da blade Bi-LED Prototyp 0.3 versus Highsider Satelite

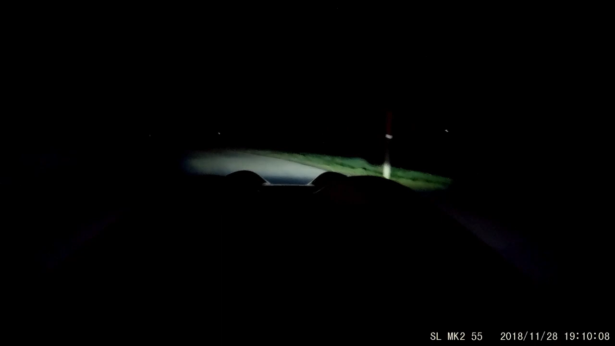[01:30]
Puppe, oder? Da ist die Leuchtweite eh sehr groß. Fernlicht bringt an der Kuppe natürlich keinen Vorteil, ist klar.